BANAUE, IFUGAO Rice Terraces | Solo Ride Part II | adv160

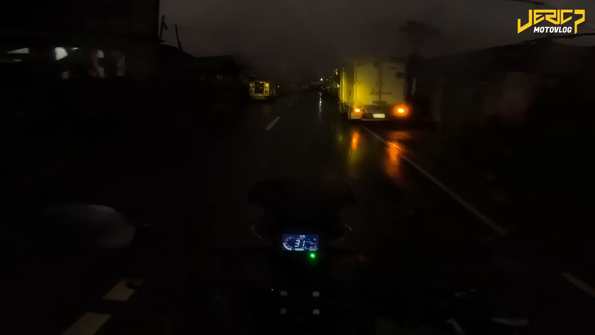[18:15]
Damn. Taas naman. Pakataas ng ilaw ko. Oo, ayun na oh. Oo.